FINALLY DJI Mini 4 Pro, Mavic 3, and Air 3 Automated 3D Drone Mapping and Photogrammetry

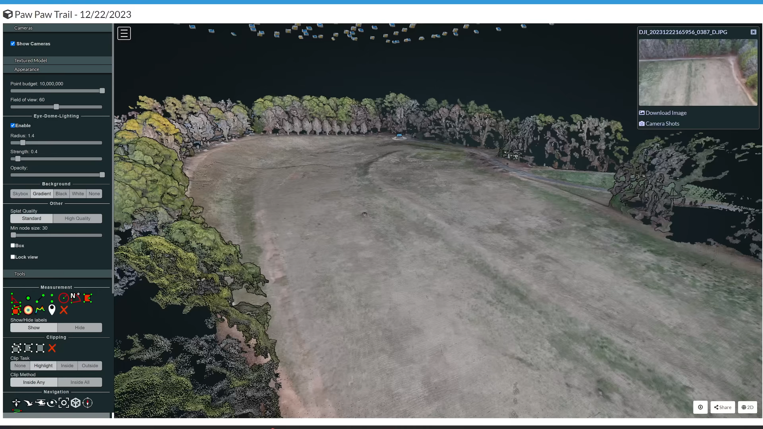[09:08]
And just to show you that everything works great, as you can see, all the cameras flew above.
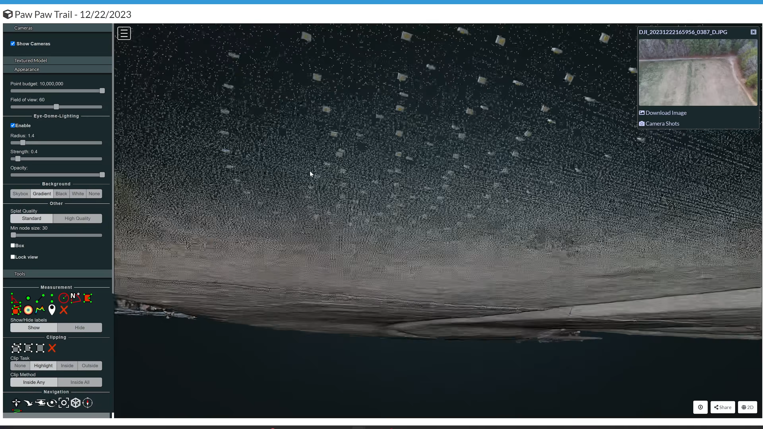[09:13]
I generated this point cloud very easily with this automated flight plan.
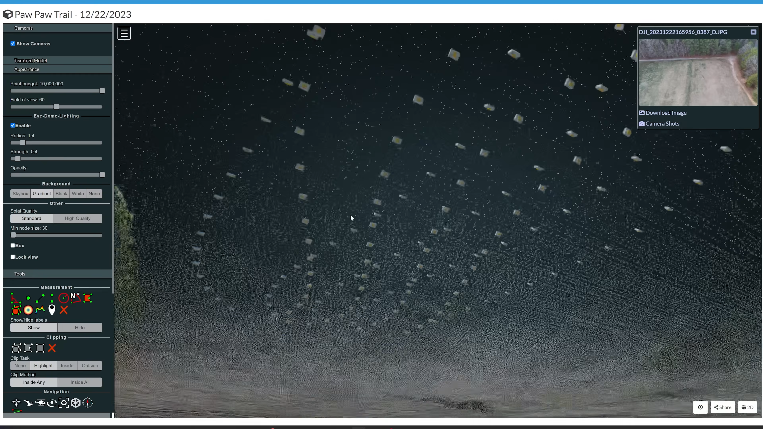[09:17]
And to be honest with you, there's really no holes in this. It does a really good job. And I actually personally think that this format of flying instead
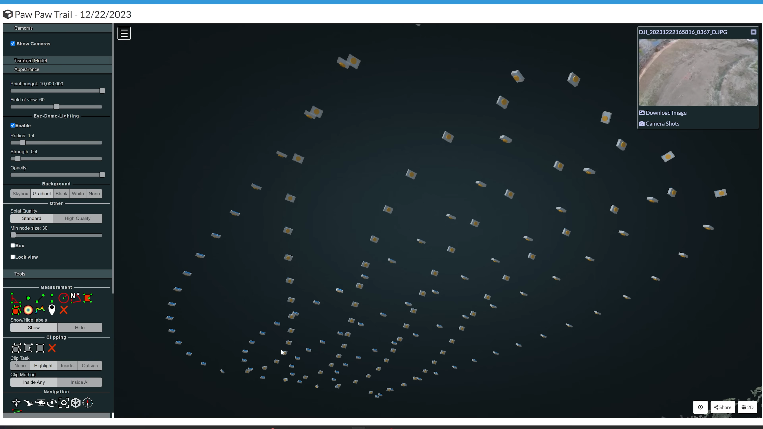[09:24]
of just not in straight lines but these curved lines actually means you get better point cloud quality than you would with just flying in straight lines because this is, like, phenomenal compared to flying over this before.
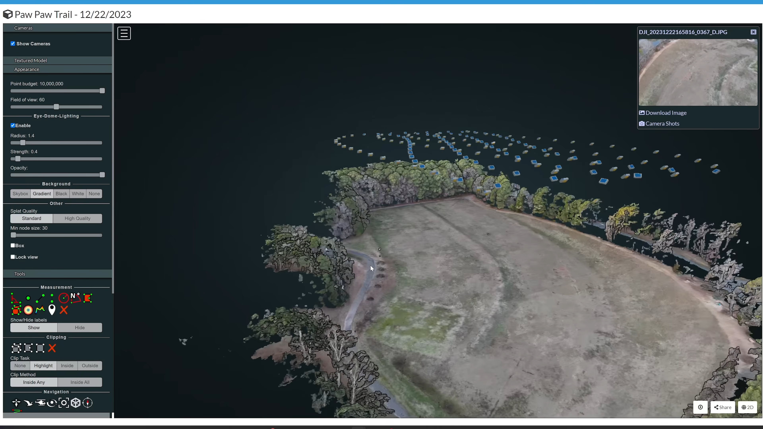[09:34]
And as you can see, the trees, of course, are going to not be that great because it's winter.